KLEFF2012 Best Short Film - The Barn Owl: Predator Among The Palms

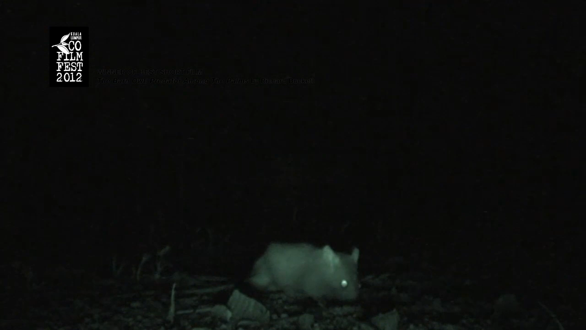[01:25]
These night-vision shots show what a formidable hunter the barn owl is.
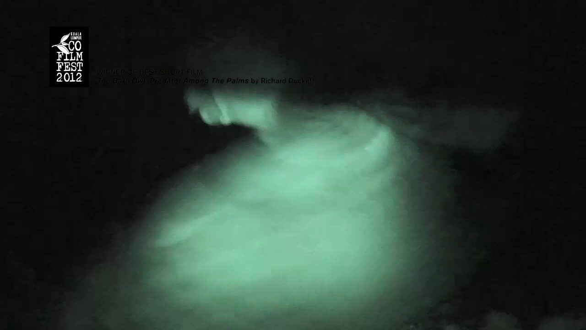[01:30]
Striking without warning, the owl mantles the rat, covering it with its wings.